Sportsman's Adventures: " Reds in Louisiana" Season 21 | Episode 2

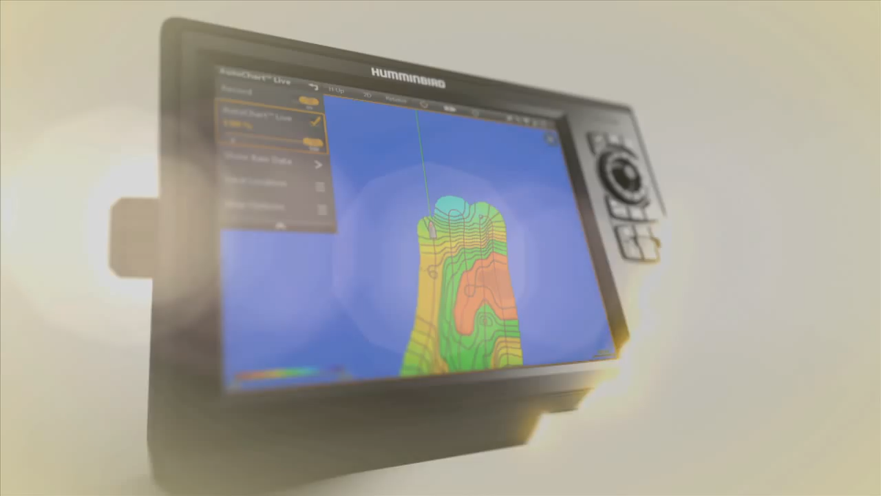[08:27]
AutoChart Live lets you build your own high-definition maps anywhere in the world in real time.